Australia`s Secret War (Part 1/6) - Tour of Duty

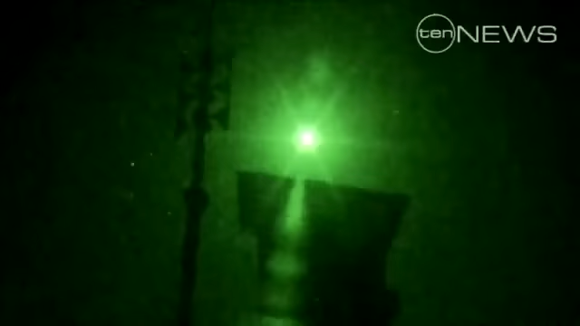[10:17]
In the early evening, sensors pick up signs of an imminent rocket attack.
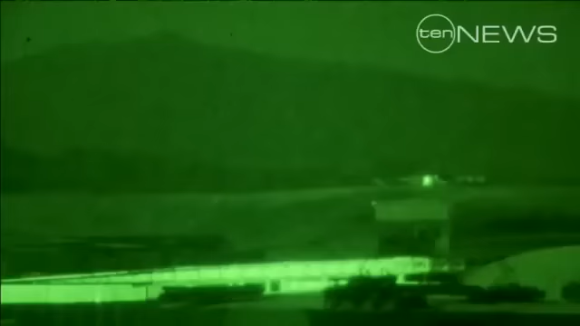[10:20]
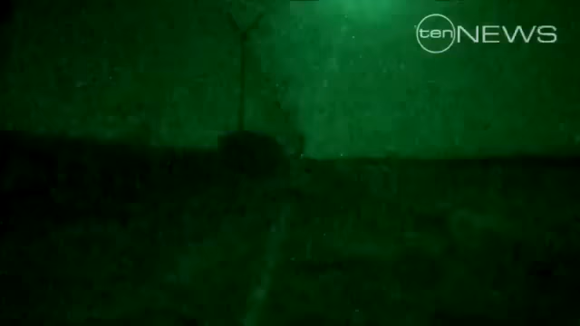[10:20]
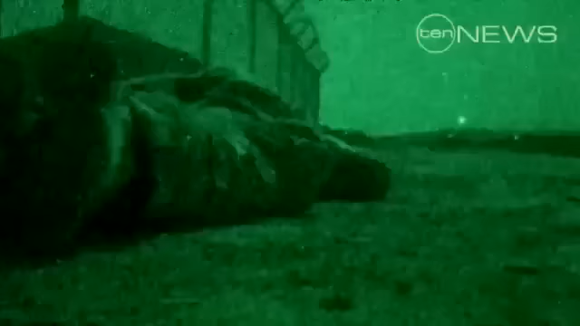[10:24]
We are near the flight line as we hit the ground.
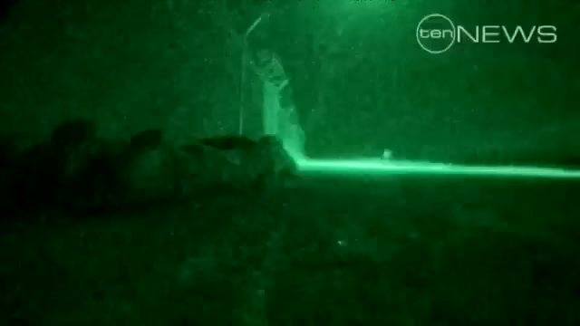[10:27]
Two rockets strike, generating more noise than harm.